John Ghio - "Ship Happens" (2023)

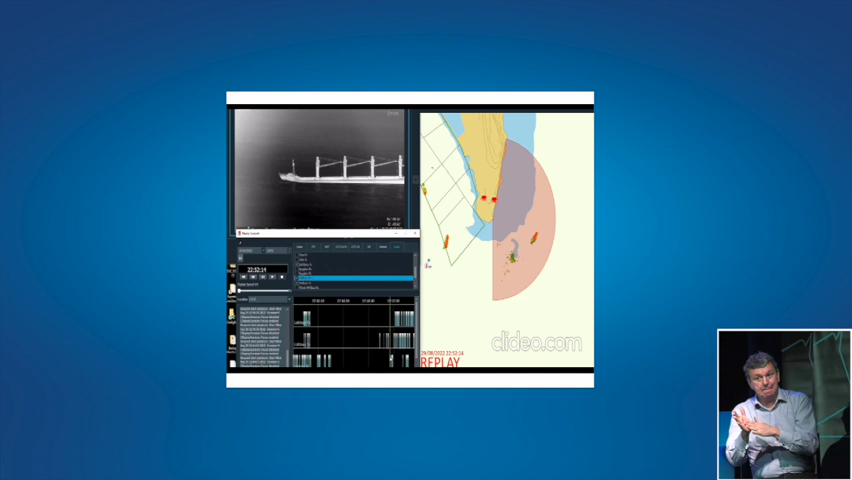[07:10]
has suffered contact os-35 is telling us they have no damage and yet half an hour after the incident adam lng finally confirms that they have sustained contact
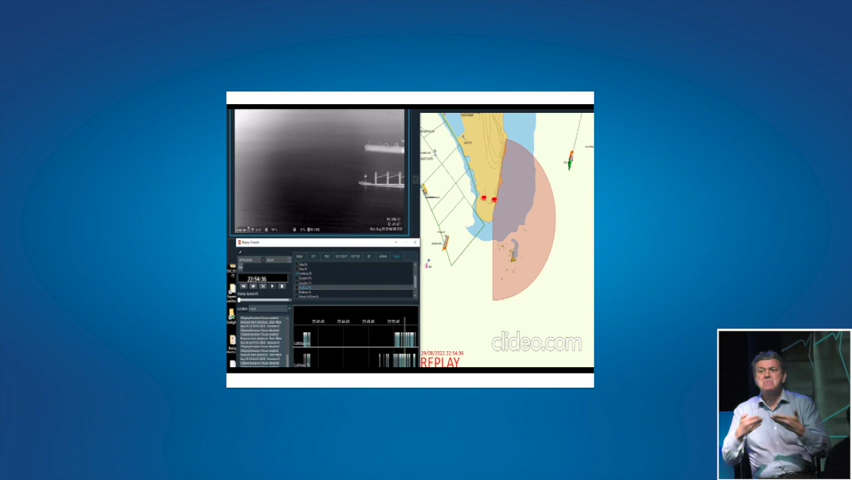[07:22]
os-35 at that point informs us that they have slight damage vts direct the camera to the vessel
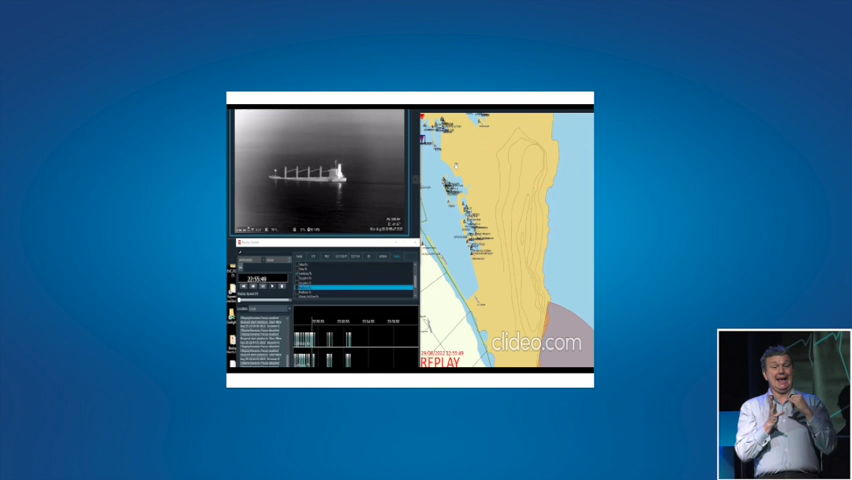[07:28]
and what the camera tells us speaks for itself now note the position of the os-35 by this stage
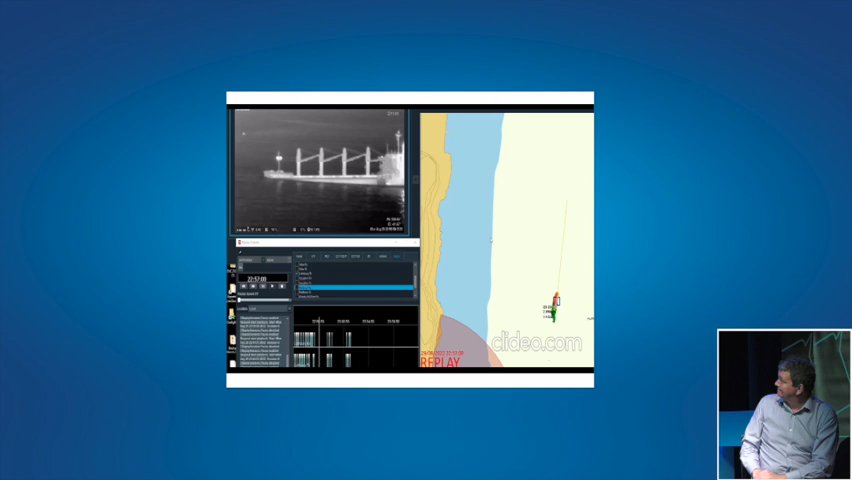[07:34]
and also note the imagery of what the vessel is going through um
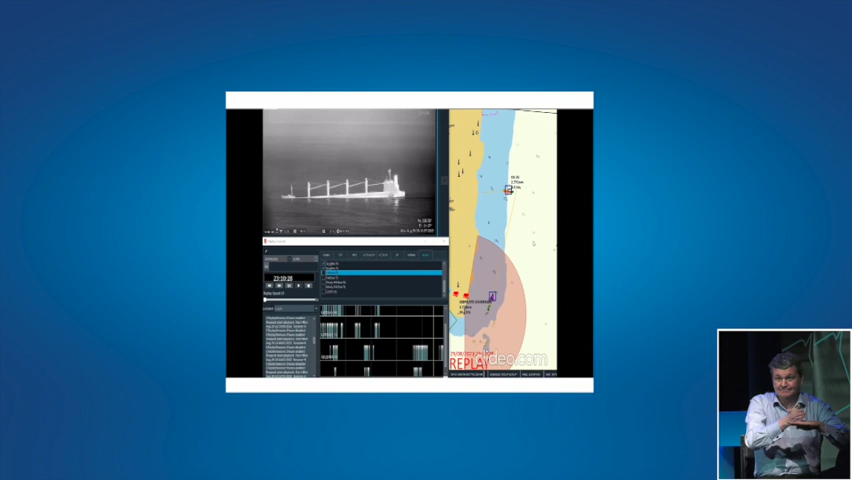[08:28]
meters so in other words the water ingress at in this short interval has
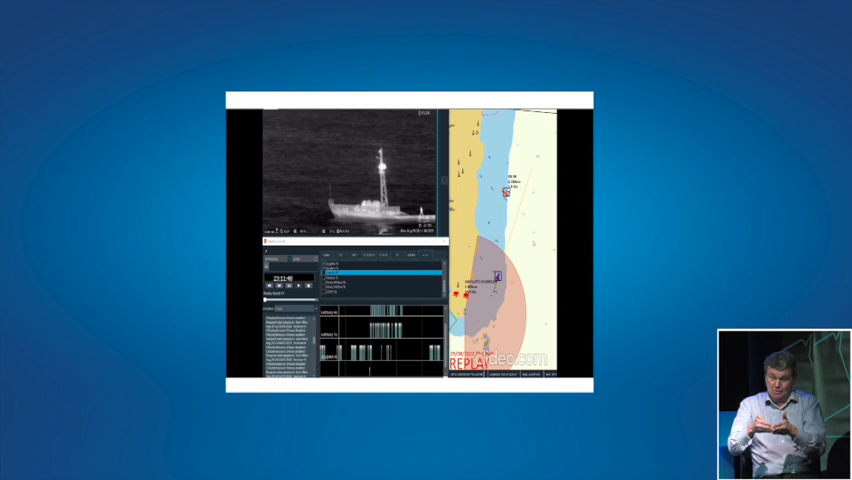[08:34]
caused the forward section of the of the hull to sink more than seven meters in this very short time
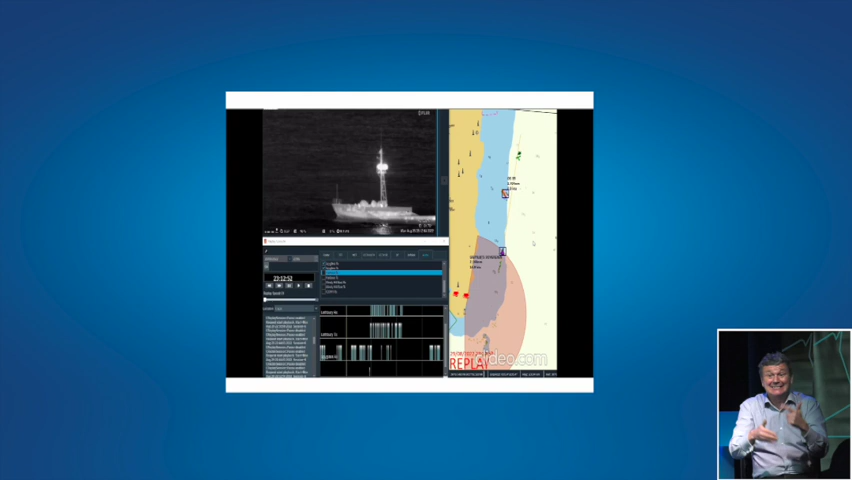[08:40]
vts get informed the pilots on duty to go on board and try and get us more reliable information the pilot's launch is the first one to arrive on scene closely followed